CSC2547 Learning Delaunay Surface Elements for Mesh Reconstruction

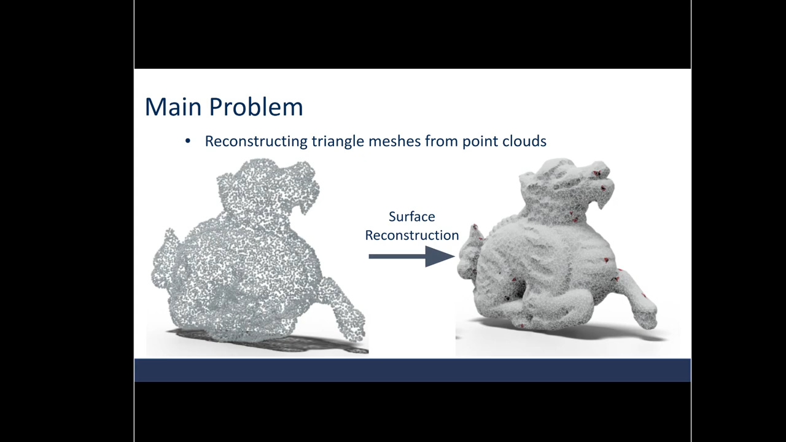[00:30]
This is the problem tackled by this work. So, what's the difficulty here? Well, it turns out that producing a mesh that both captures the detail of the real world and is at the same time of good mesh quality is a challenging problem. What do I mean by mesh quality? We want the output mesh to be manifold. That means if we zoom in on any point, including edges of triangles, the neighborhood of the point should look like the plane. But, existing learning methods for mesh reconstruction work on triangles independently,